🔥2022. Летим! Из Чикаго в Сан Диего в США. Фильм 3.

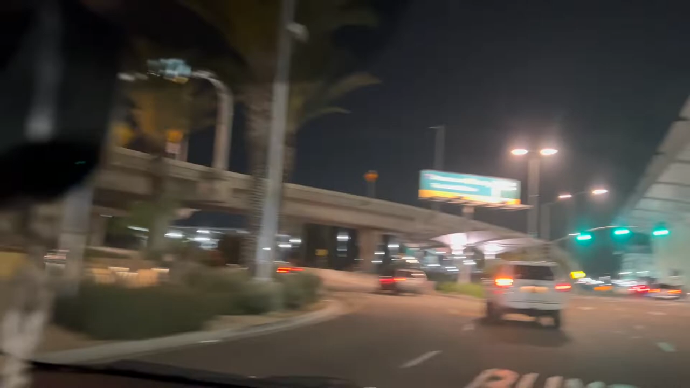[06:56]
8 вечера, в Сан-Диего уже темно. Из-за гор. Сан-Диего очень красивый город.